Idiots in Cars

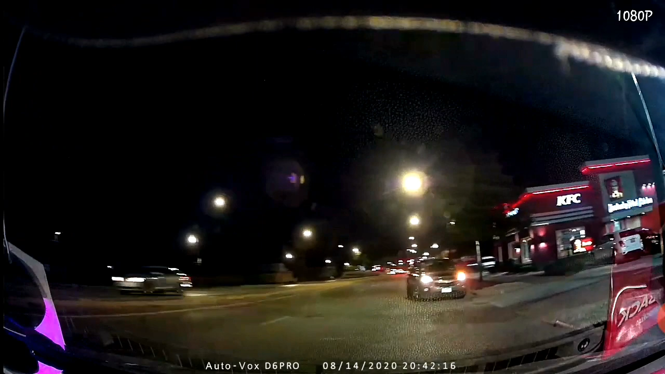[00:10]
oh hey this guy wow you're going on the internet okay I'll show you
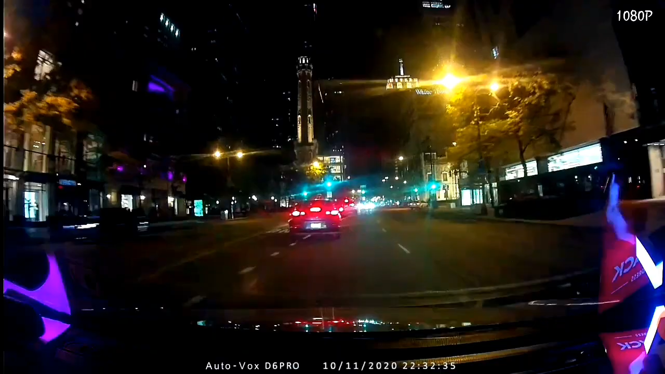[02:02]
that was productive mind you right here there's four five feet in front of my car that you can't see
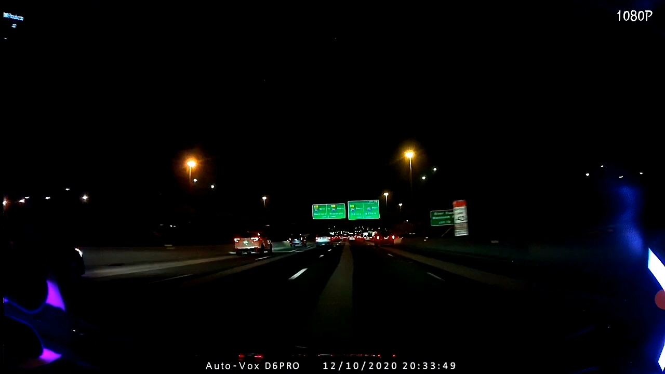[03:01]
what the fuck are you doing fucking idiot what what She's on her, she's on her.